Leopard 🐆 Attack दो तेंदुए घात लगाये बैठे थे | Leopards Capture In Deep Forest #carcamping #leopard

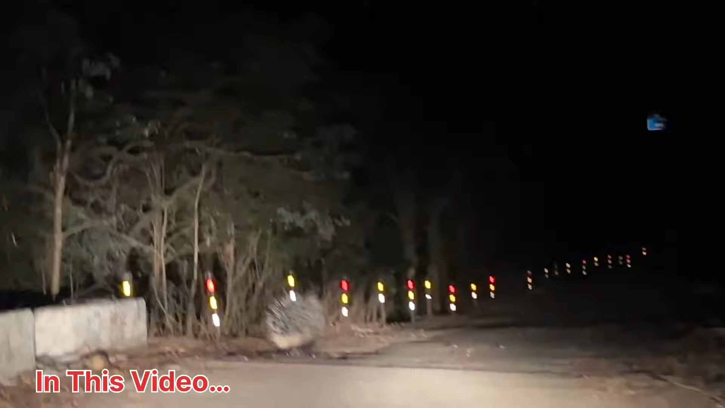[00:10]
ये देखो क्या है, कौन सा जानवर है दोस्तों? भाई घात लगाए बैठे थे रोड के ऊपर दोस्तों, घात आप सोच नहीं सकते भाई, कितना डेंजर था यार।
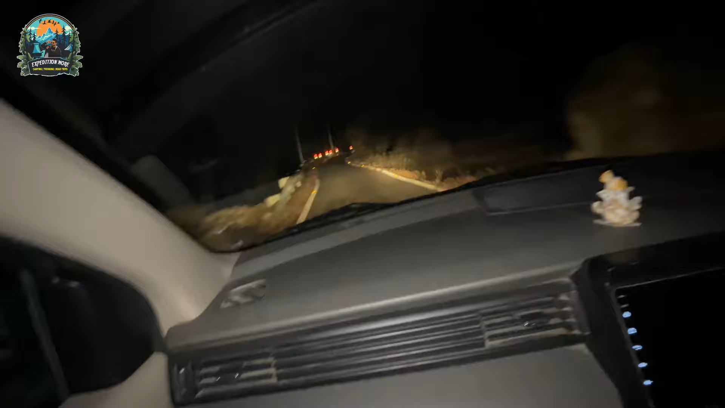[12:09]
एक गाड़ी नहीं है, हम कम से कम 30 किलोमीटर चल चुके हैं अभी तक। बिल्कुल गुप्ता जी मैं बता दूं, दिन में उतनी दिक्कत नहीं है क्योंकि ज्यादा पब्लिक रहती है, थोड़ा दूर हो जाते हैं ये।